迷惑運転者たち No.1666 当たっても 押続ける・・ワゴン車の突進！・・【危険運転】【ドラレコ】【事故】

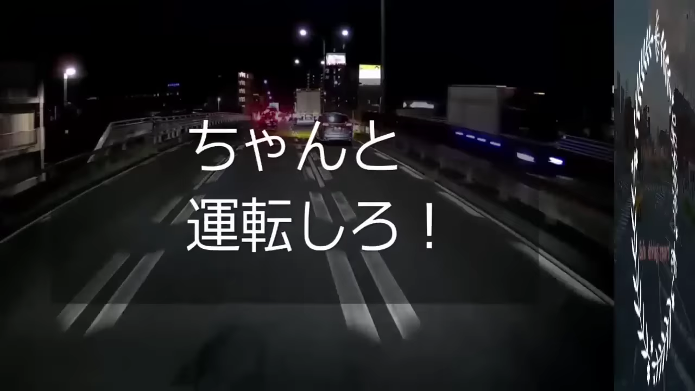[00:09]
何作ってきてんだよな、母さん。あ、こじゃねえのか。なんだあれ、シンボルマーク貼ってんじゃねえの。おい、ライン踏んでるって。 危ない危ない。 おい、